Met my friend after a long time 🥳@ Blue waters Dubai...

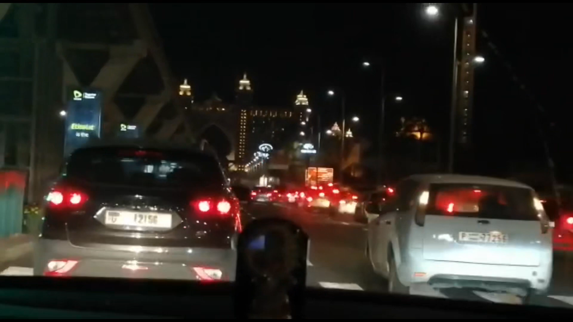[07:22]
അതെ, അപ്പം നമ്മളിവിടെ ജസ്റ്റ് നടക്കാനൊക്കെ ആയിട്ട് വന്നതാണ്. അപ്പോൾ ഇതാണ് അറ്റ്ലാന്റിസ് ഹോട്ടൽ.